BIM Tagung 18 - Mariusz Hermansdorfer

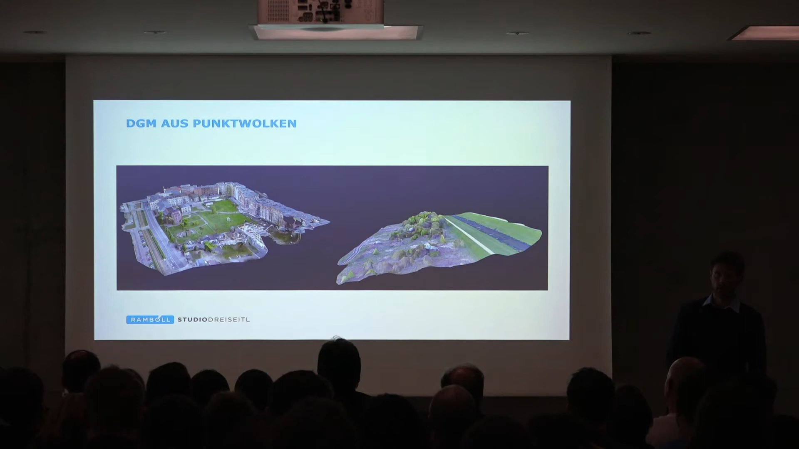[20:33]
Und das sind jetzt so zwei Beispiele von Dronenüberfliegung, aus der ein DGM entsteht. Die beiden sind Projekte, die wir in unserer Freizeit gemacht haben. Und dann haben wir Zeit, um eben neue Techniken auszuprobieren. Und dann, das resultiert dann später in einem Projekt, das ist jetzt ein Projekt in der Nähe von Waldorf, wo wir uns sicher waren, naja, das können wir schon leisten. Und dann haben wir das bei einem Projekt angewendet. Und dann ist es ein DGM, das uns dann, beziehungsweise ein Bestands-DGM,
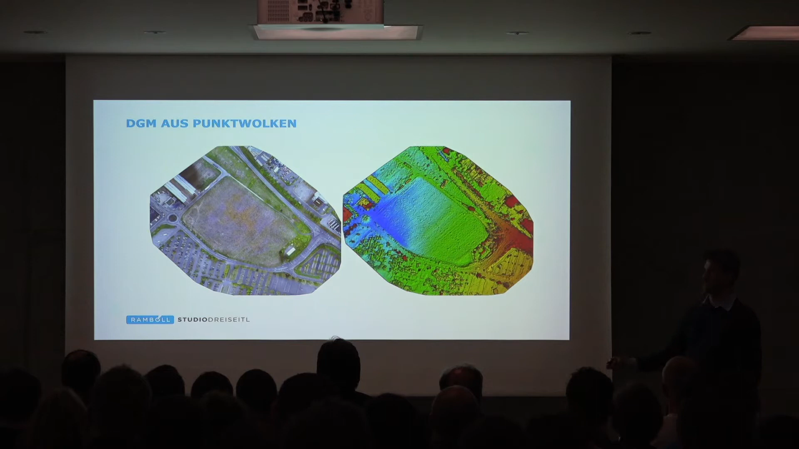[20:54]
eine Bestandsaufnahme, die wir dann für weitere Planung verwendet hatten.